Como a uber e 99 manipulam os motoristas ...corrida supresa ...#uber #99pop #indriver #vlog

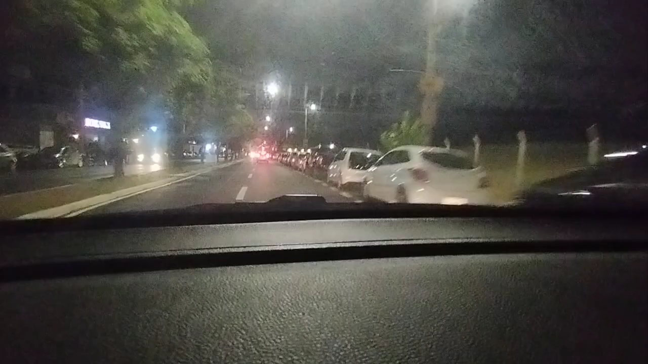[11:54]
Olha lá, lá na frente tá Bombeiro Bombeiro e A gente consegue ver Lá na frente lá Passou por mim hein Agora acho que dá pra ver lá Bombeiro e Do lance Sei lá onde eles estão indo Viu cara Ah hoje Movimentado Olha como tá
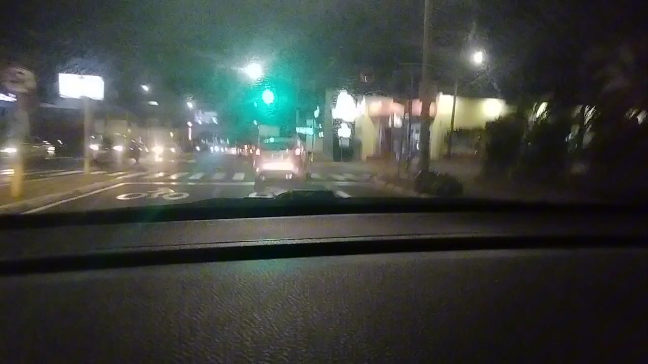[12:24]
Quase meia noite já Olha como que tá aqui ó Pegando agora Que eu ia no shopping
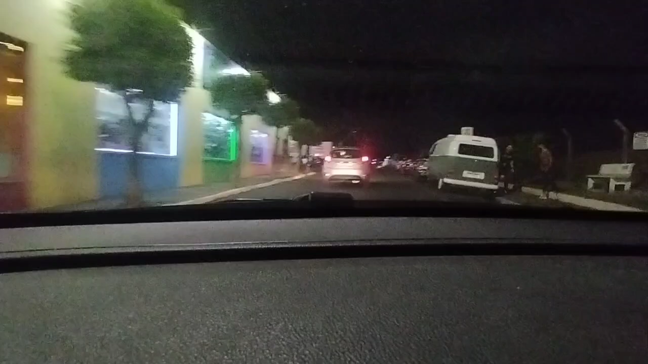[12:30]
Aqui também ó Aqui onde eu tô passando aqui Aqui é na Hitorio Vargas Aqui é onde tem O marido dos barzinhos Que é onde eu vou passar aqui também Gostoso O seu lado esquerdo aqui ó Tá com esse vergonho Tá ventando demais Meu táxi todo aqui do lado
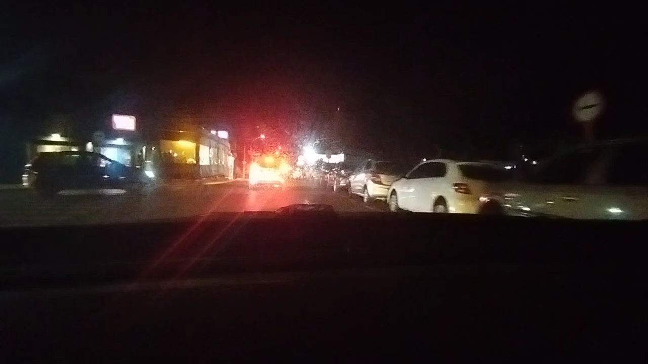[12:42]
Mas tá que tá muito fraquinho Mais ou menos Aí do lado direito Tem o outro aqui Que abre O que é no seu nome Né E
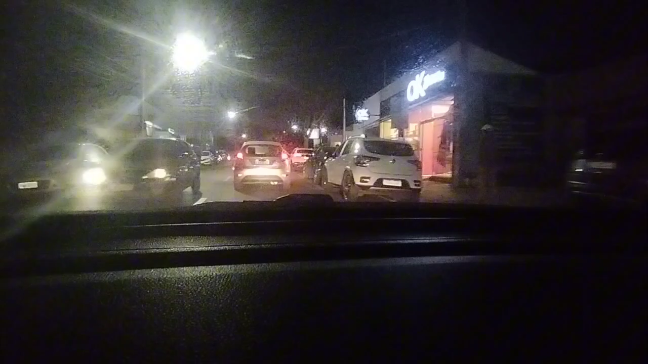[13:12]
Aqui também tem outro barzinho Tipo também aqui Virando aqui Que é uma Tipo uma tabacaria Mas eu passei Na maior parte da Hitorio Aqui Agora agora Tem que dar uma pista de skate Do lado Do lado direito Aqui Que eu deixei uns Um leque Que eu tenho hoje Aqui ó Do lado aqui Bora Bora o shopping Tá logo do lado aqui Partiu
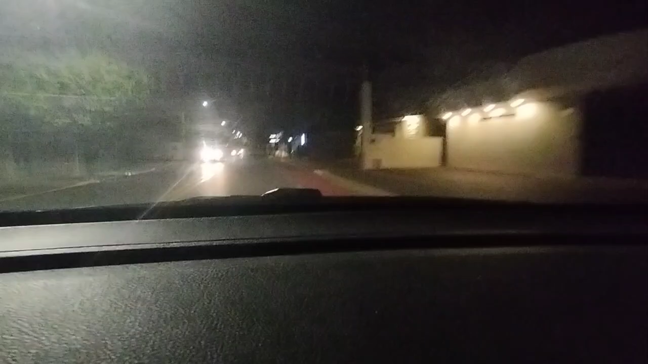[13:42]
Partiu Que hoje tá bom Hoje tá bom Pagar dinheiro Hoje é pagamento Então hoje tem que Mas não tô sentindo Muito a diferença Das corridas não Viu gente É que eu dei sorte De vender os perfumes Fazer umas coisas De aleatório e tal Mas se não Tá bom o tempo Né
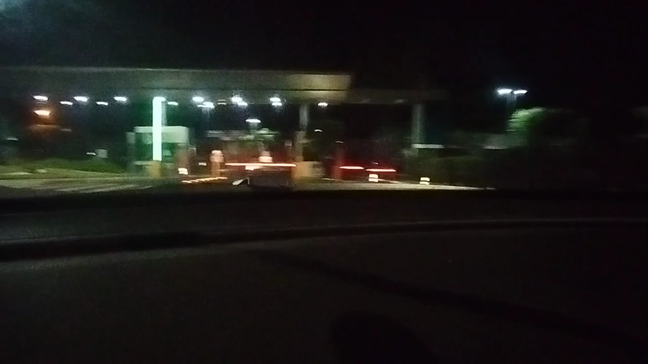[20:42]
Vilagem Vilagem 3 Aqui Onde Que vai Dar